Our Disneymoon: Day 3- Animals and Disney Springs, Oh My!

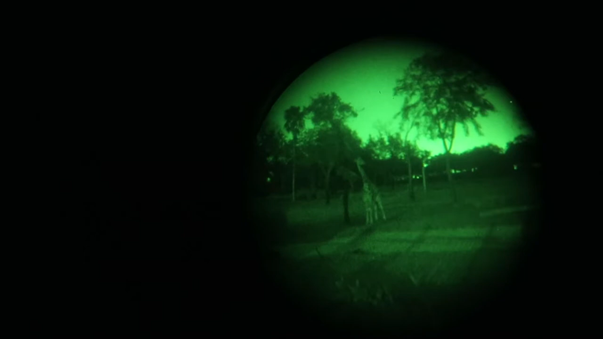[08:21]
There's another one there. Pretty cool. Pretty cool looking. So what did you think? I think now I want to get night vision goggles, but I'm not sure what I would use it for.